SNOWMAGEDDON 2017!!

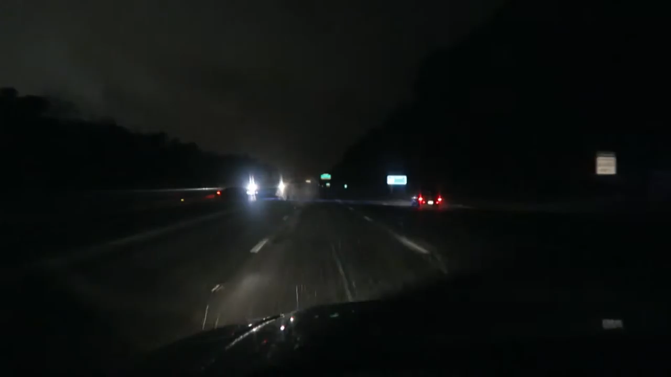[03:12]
luckily no one's going very fast so yeah the roads are starting to get covered this icy stuff right now